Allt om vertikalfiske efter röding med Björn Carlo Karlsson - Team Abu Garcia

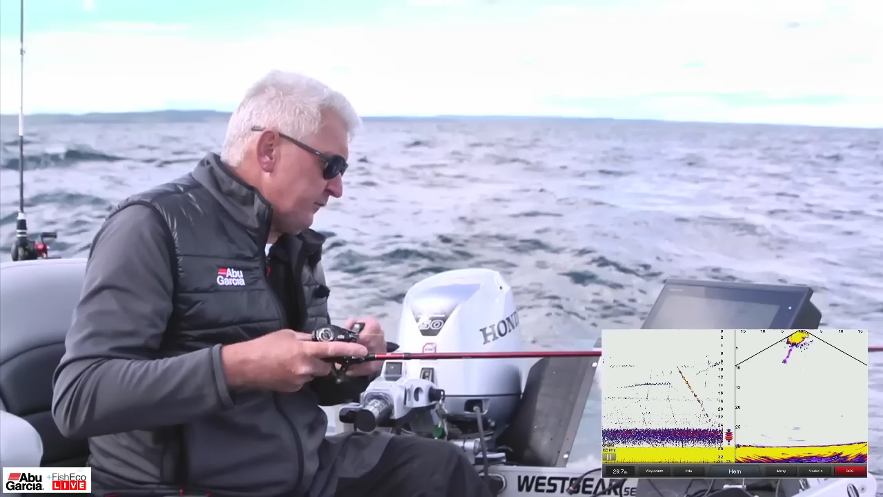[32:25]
Men det är ju det här man letar efter för att prata taktik. Ja, man letar efter aktiv fisk helt enkelt. Och det hittade vi ju där. Frågan är bara om betesfisken flyttar sig, va? Men det är en hemsk ström här också, så att det är nog väldigt mycket ström inblandat för i det här. Jag tänkte säga, för det vi ser på 2D-lodet där, det är ganska mycket ström. Det är väldigt, väldigt mycket ström inblandat i det där alltså. Mm. Så,
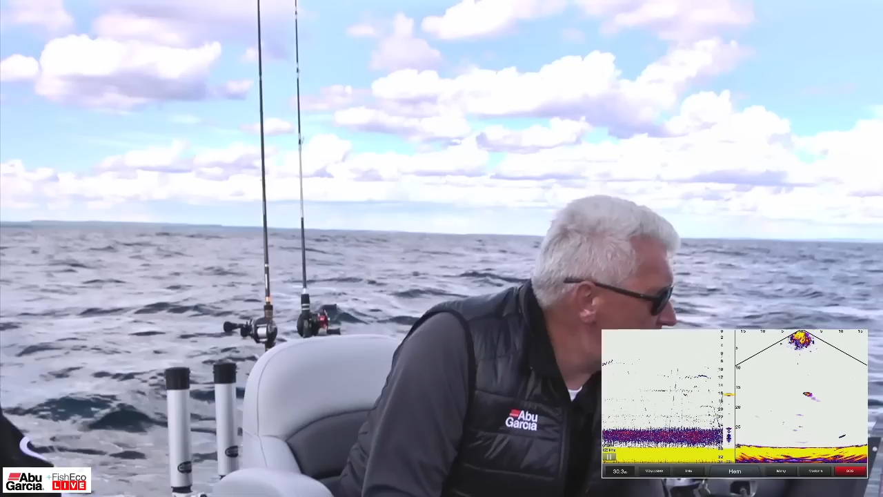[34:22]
Ja. I mellanvattnet. Det är ett riktigt fint eko där. Ja. Nu har du ju fina fiskar. Oj, nu har vi 3-4 fiskar här. Nu börjar jag håller mig lugn här lite tills vi har lagt oss. Ja. Så är det faktiskt med de bottennära fiskarna som är mycket, mycket lättare att få. Alltså. Mm. Så är det. Det är lätt, så man tycker att det är tvärtom. Oj. Oj, nu har vi flera fiskar. Vi får se om någon kan förbarma sig över min. Nej, jag tror inte det. Det gjorde han inte. Nej, det är oftast bättre då att ta de här fiskarna och locka med dem sakta ner. Mm. Och sen få en längre vevsträcka på dem. Intressant, det är viktigt. Ja.
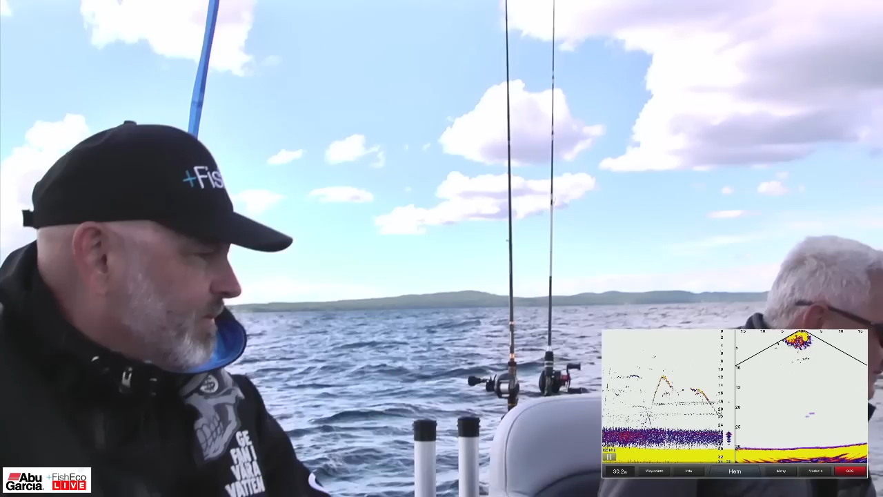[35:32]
Nej, den är mycket, mycket, mycket lättare att få. Dessutom så borde vi leva förbi de andra samtidigt. Ja, och så kanske man får det där lilla racet då. Nu ska vi se. Har vi lagt oss? Jag kan... Ja, han kommer ju där, men han har ju lite säkerhetsavstånd. Det har han ju förstås. Ja, jag har den precis efter. Ja, du har ju den jävla... Där klev han av. Jag tror inte han var med från början, den fisken. Nej, jag tror han kom in från sidan.
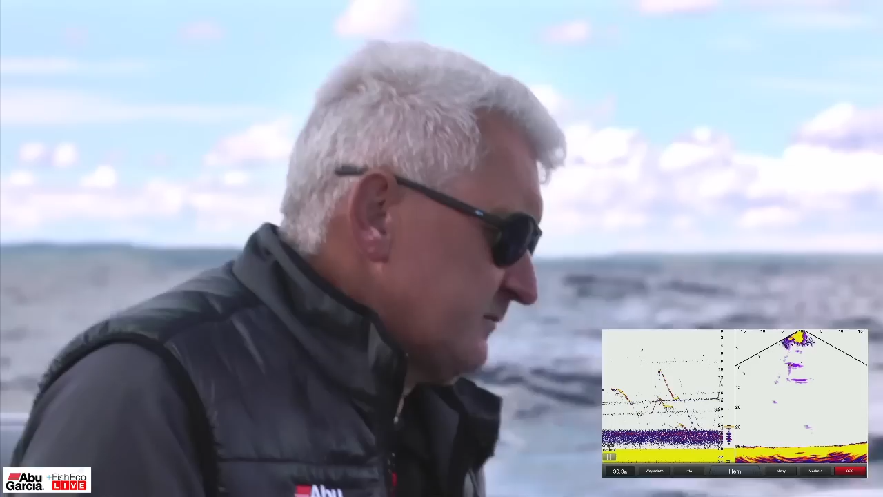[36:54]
Ja, det kommer ju en där nu va. Men han har ju lång väg att vandra. Oj, kolla vad han drar. Han simmar rätt. Är det ditt bete? Jag tror han går efter mitt bete. Han gör det med där. Tror jag faktiskt. Vi får se om jag kan dra på honom på vägen upp här. Nej, nu vill inte.
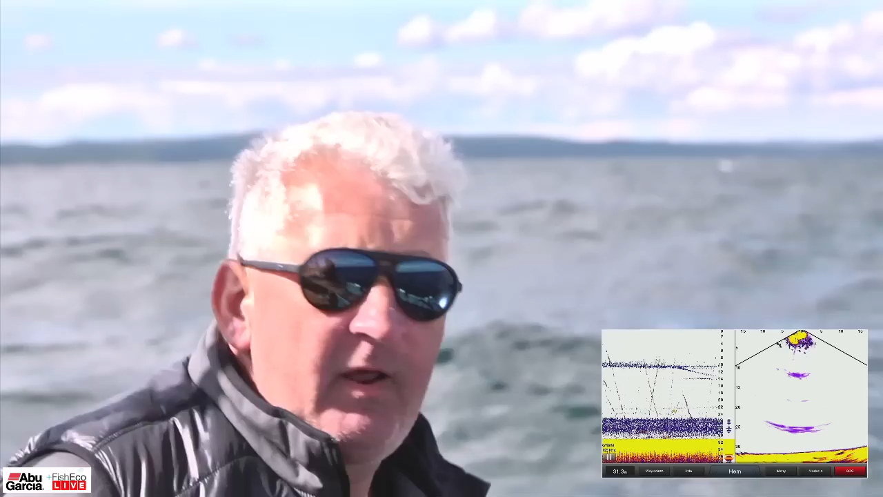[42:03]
Det är himla viktigt liksom att man ser på lodet vad den gör. Mm. Så det vore bra om vi hittar någon annat än det här och fiska i det här kluttret här. Då. Ja. Strömmen. En riktig ström här. Riktig otäck ström här. Ja. Alltså. Ja, det är otroligt vad... Ja. Alltså, den här strömmen hittade vi ju förut bara lite på en liten fläck där uppe. Mm. Nu är den överallt.
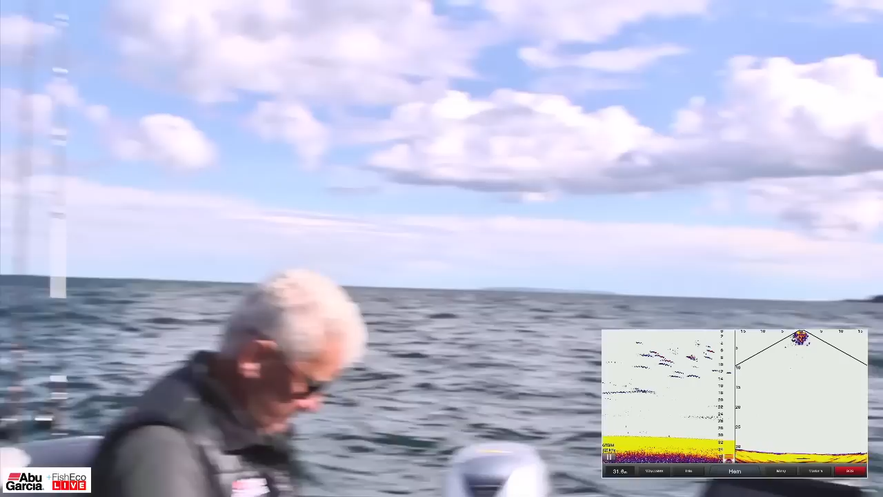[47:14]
Men han är båten där nere.
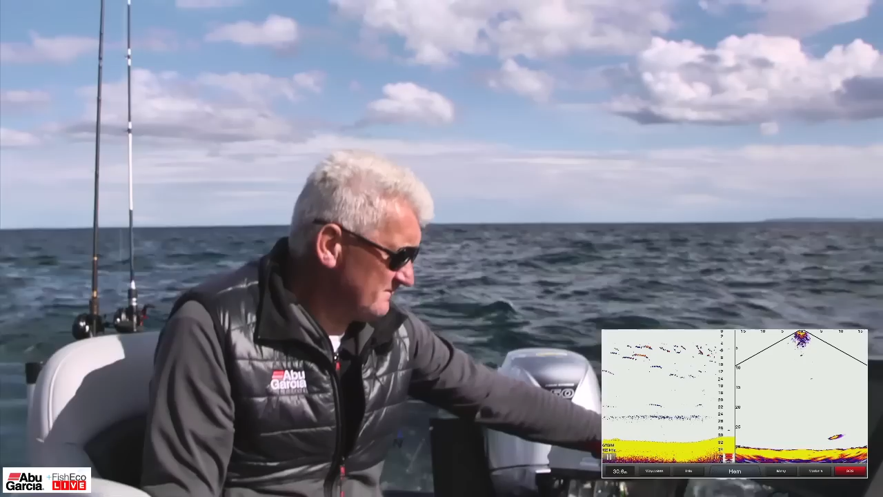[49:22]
Det viktigaste i rödingfisket. Ja. Hitta fisk. Det viktigaste i allt fiske. Hitta, ja, fisken. Så är det ju. Jag ska göra så här. Jag ska be kotten plocka fram strömmen på min telefon här på den vänster. Och det går bra. Titta, här är de. Provankring över den där. Eller hur? Jag låter dig... tackar, tackar. Det är bättre vi släpper ner liksom bara en i början eftersom vi inte har riktigt lagt oss än då. Mm. Han simmar så lugnt och fint där. Ja, han simmar så lugnt och fint där nere. Panoptixen där.
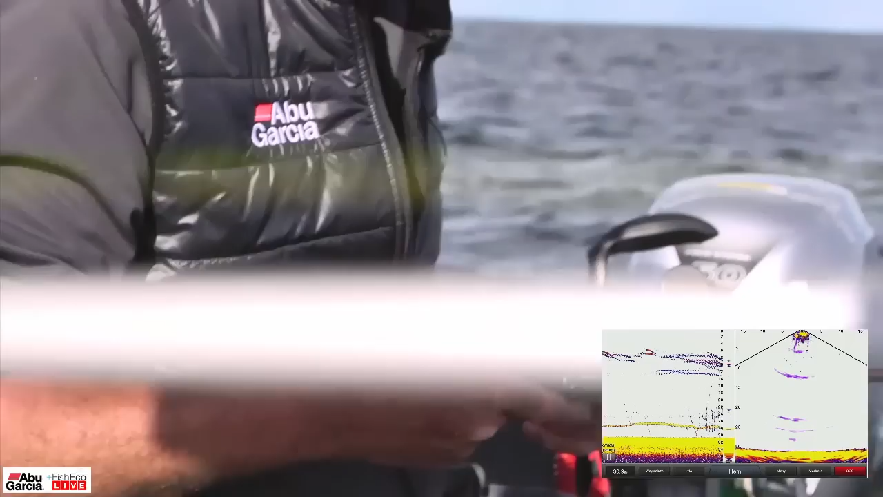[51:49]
Men du ser den här alltså, han är totalt ointresserad. Och den ser rätt så maffig ut. Ja, jag tycker också det. Vet, han går ifrån oss.
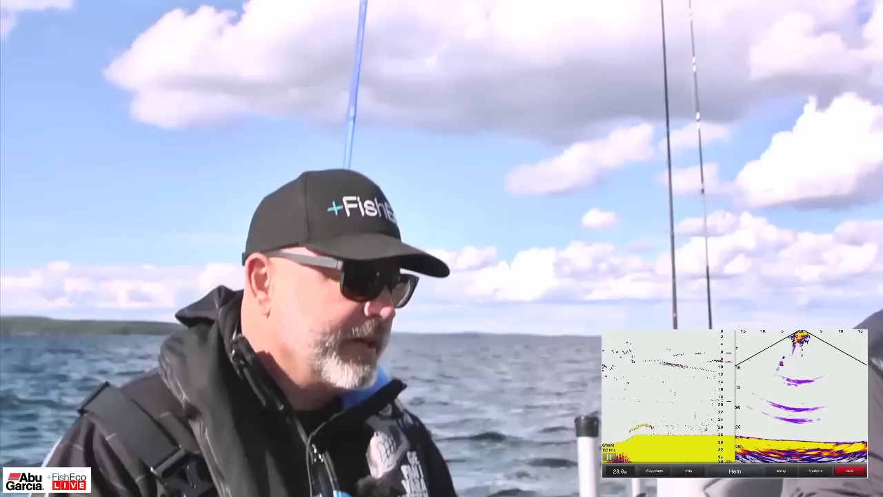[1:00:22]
Jag var inte tillräckligt bra försäljare där. Jag skämtar lite grann, men det är ju faktiskt det handlar om. Presentera grejerna och, ja, det är det. Och få en köpsignal av fisken. Jag ska komma ner någonting som de är intresserade av, som de inte riktigt ser vad det är. Mm. Och det ska fly ifrån dem. Och då tänder man upp dem. Så ligger man här som... Vad är det där uppe? Ja, han jagar ju någonting där. Eller hur? Nu möter han dig, nu ska vi se. Nu då, jädra vad han simmar. Men han är på väg ner till dig där nu, va? Ja, tror du att han fick koll på mina prylar? Ja, nu är han efter dig.